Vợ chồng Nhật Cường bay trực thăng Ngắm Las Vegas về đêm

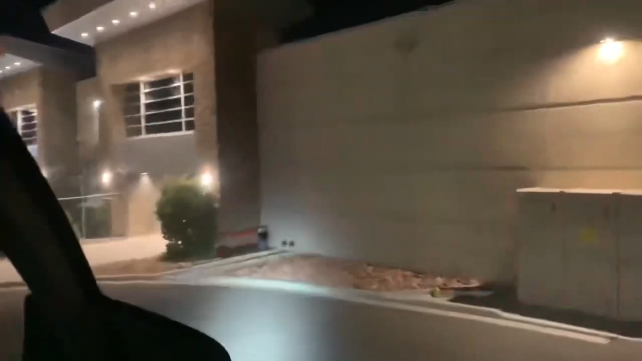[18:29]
Vậy hiện nay đang bẻ lái, từ từ đậu xuống.